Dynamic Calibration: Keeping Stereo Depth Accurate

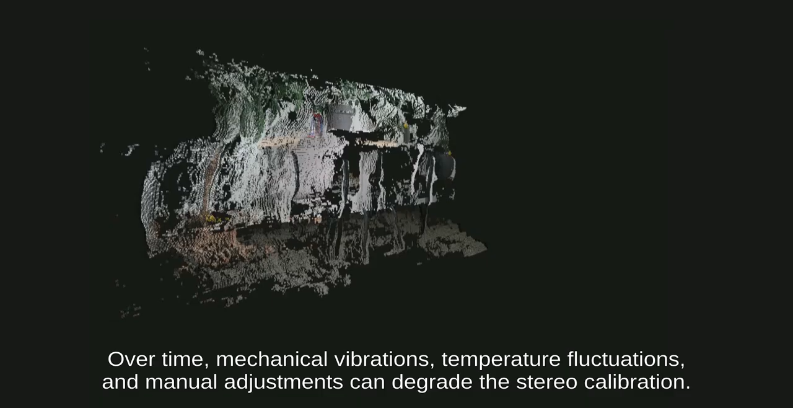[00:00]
Over time, mechanical vibrations, temperature fluctuations, and manual adjustments can degrade the stereo calibration.
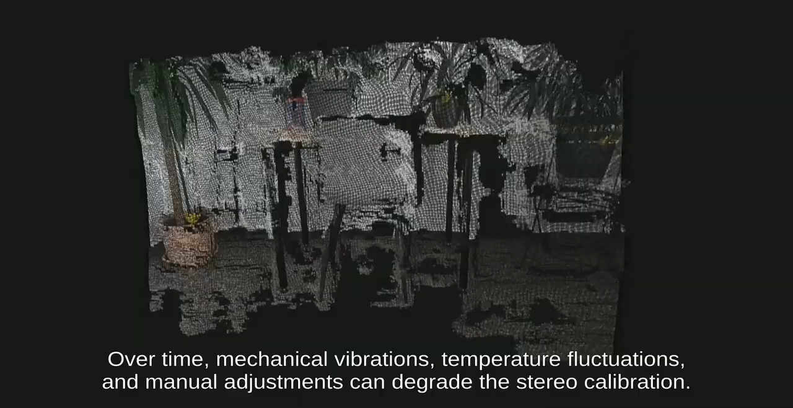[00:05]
That is why we've developed a dynamic calibration system, a set of tools for dynamic stereo calibration monitoring and recovery.
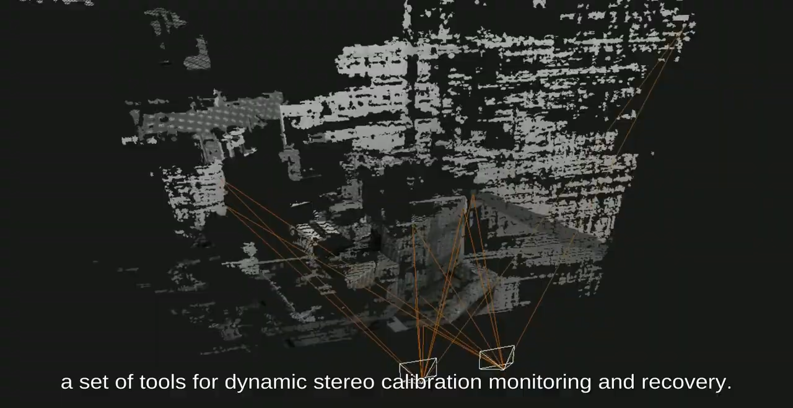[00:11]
The easiest way to test it out is with our Oak Viewer.
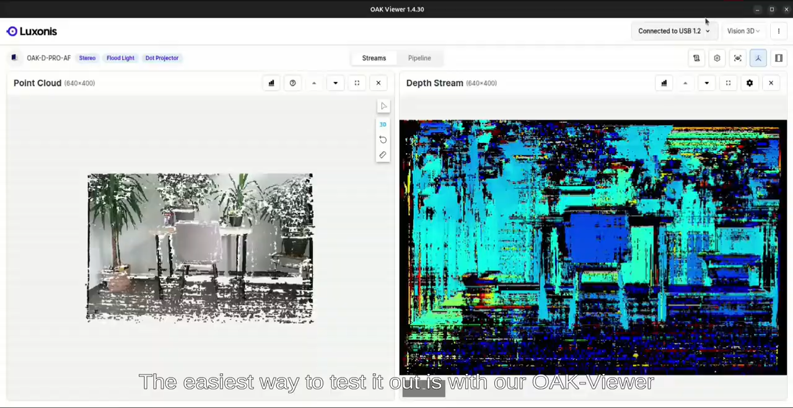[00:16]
Once opened, switch to the dynamic calibration profile to check whether the camera requires calibration.
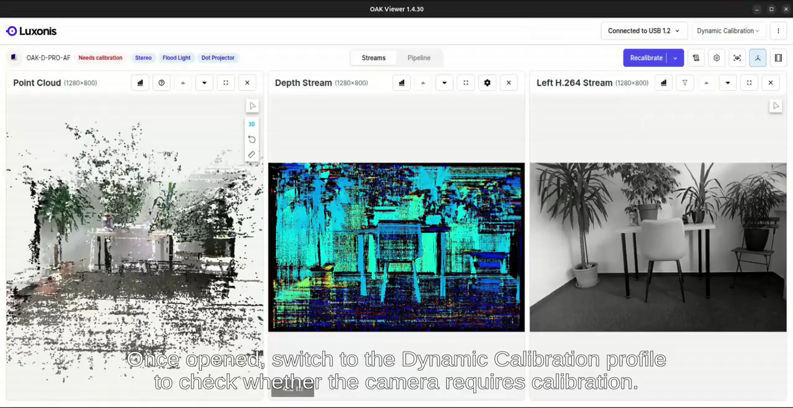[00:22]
If needed, you can start it with a click on the Recalibrate button. The green squares indicate areas with sufficient detected features. Use them to guide optimal scene selection.
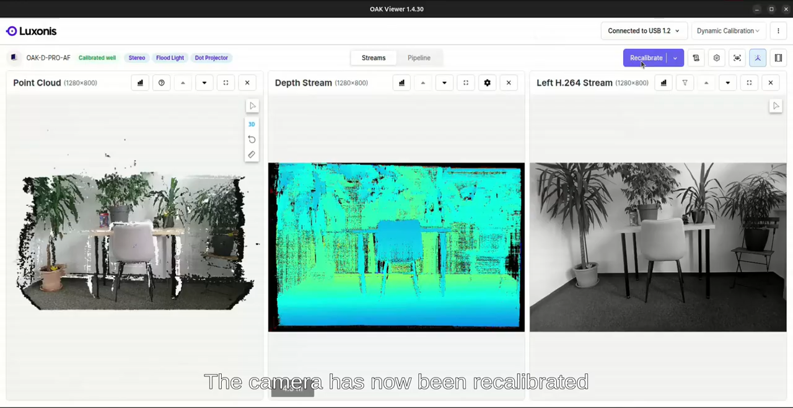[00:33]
The camera has now been recalibrated and the point cloud looks much better.
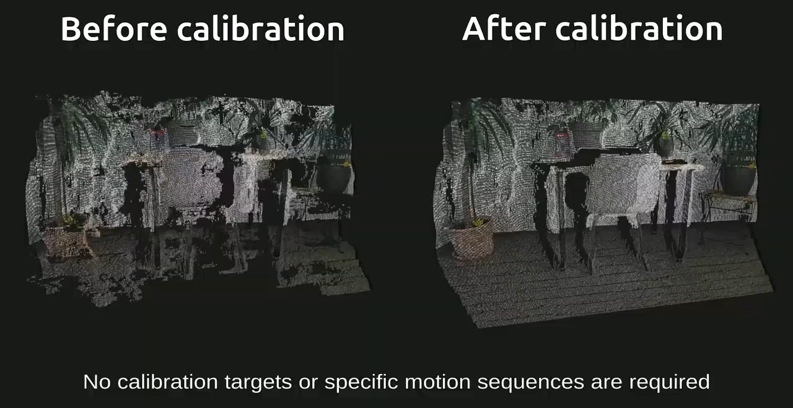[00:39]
No calibration targets or specific motion sequences are required and we tested our calibration extensively to ensure reliable readings.
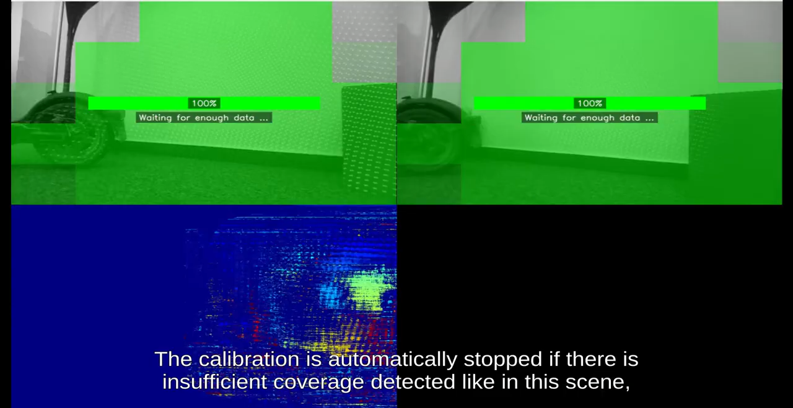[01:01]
coverage detected like in this scene and is continued as soon as new features are detected.
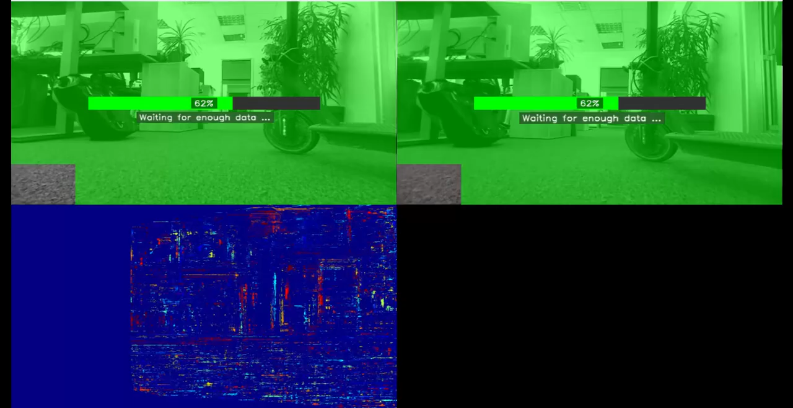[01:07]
This enables continuous auto-calibration, providing a self-healing capability for systems across a wide range of applications.